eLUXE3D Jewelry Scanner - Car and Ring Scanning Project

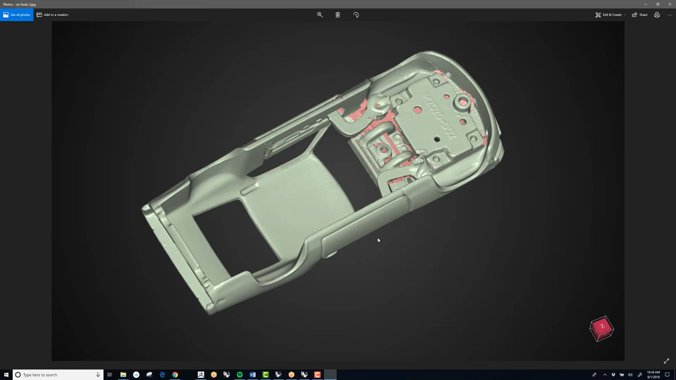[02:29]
So that's pretty cool right there. So you can see, and then this was on a 1.3 megapixel. I think it did a great job. So now with the new 2 megapixel, the resolution is going to be even better.